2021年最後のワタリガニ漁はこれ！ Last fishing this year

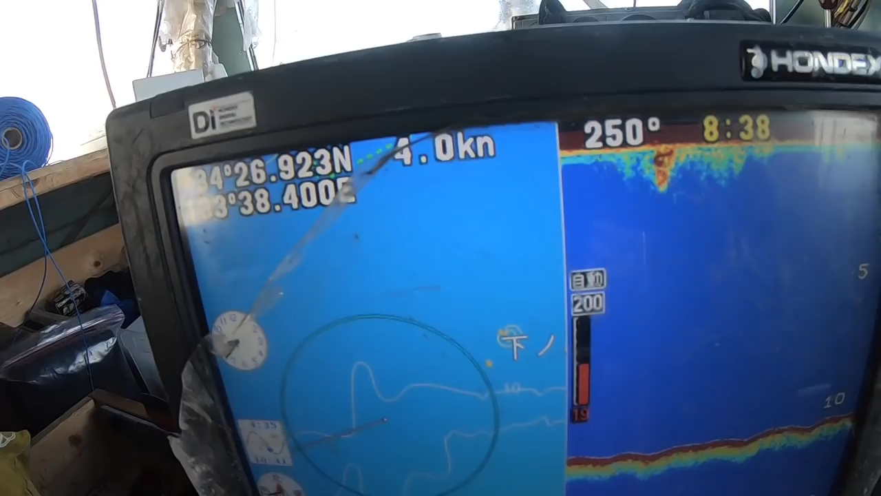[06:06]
On screen: speed 4.0 kn
今8時38分ですあそこがもうすぐ寄島なんですけどこれくらいの大きく打ちでだいたい五感町の2時間前に潮が返します今から下り潮です